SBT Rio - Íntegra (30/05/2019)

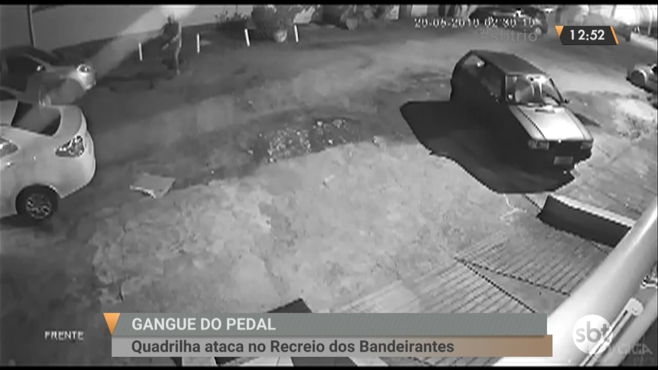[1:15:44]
Ele aparece nessas imagens pedalando uma bicicleta. Pouco depois, outro homem é flagrado andando pela rua e seguindo até a portaria.
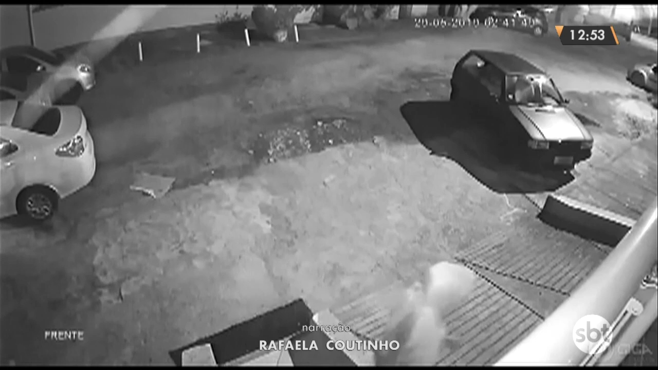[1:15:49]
Ele força o portão de entrada da garagem e consegue abrir uma pequena fresta.